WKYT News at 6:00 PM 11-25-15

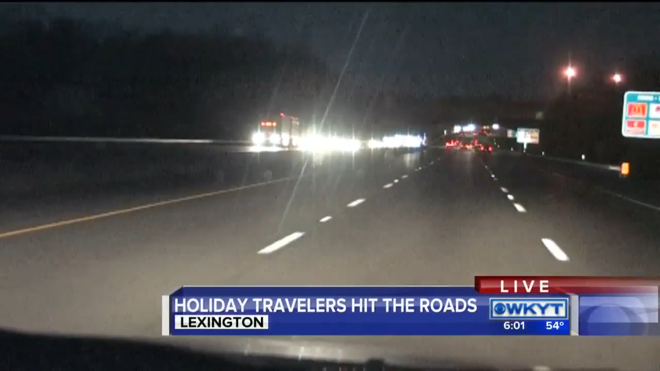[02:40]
THIS IS A LIVE LOOK AT NORTHBOUND INTERSTATE 75 HERE IN LEXINGTON.